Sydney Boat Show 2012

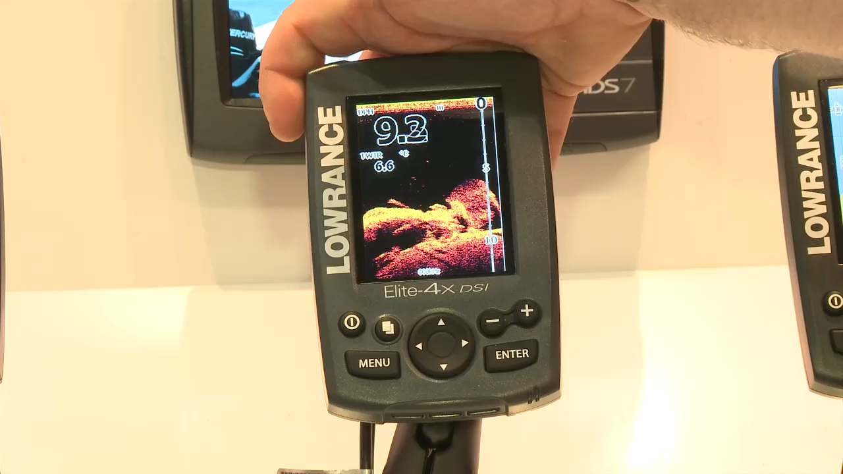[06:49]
These are fantastic for getting you in the market, on your small boats, and even your kayaks. They're nice and waterproof, so they'll handle being rolled. Full functionality from a sounder only, to a GPS only, to a split-screen combo as well.
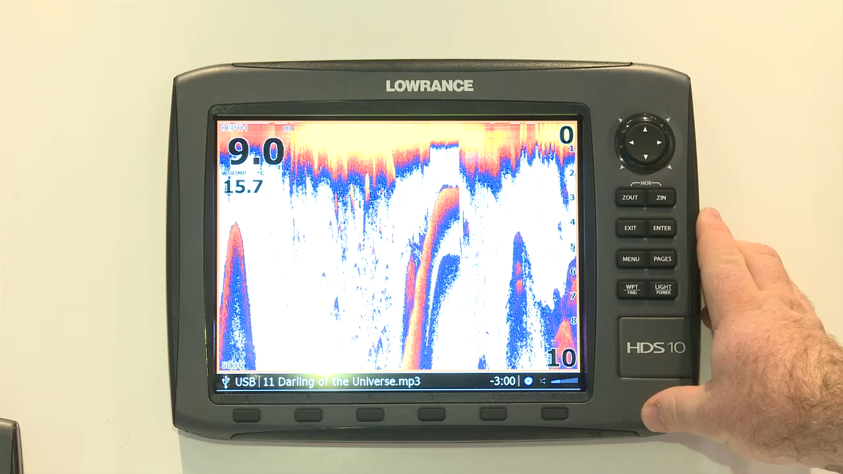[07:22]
On screen: depth 9.0 m, water 15.7°C
They're all a really nice, bright LED screen, so you can see them from anywhere in your boat, see them in the full sunlight, with your polarised sunnies on.